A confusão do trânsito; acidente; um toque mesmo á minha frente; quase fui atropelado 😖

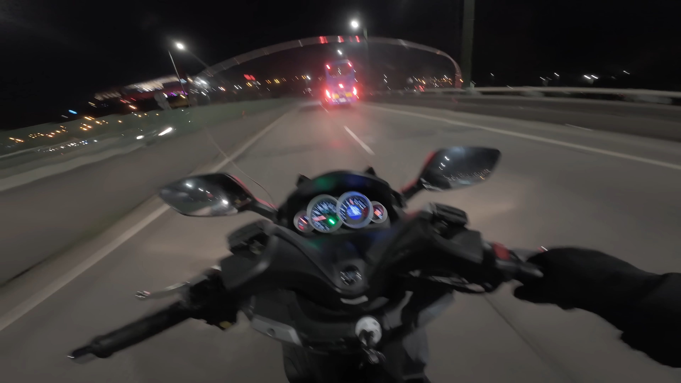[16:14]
Que dá uma carrinha Ali Sei lá Nem vi nada batido Meu Deus O caos que ali está Para estar ali muito trânsito Aqui para este lado Deve estar calminho Os carros Empanquem todos ali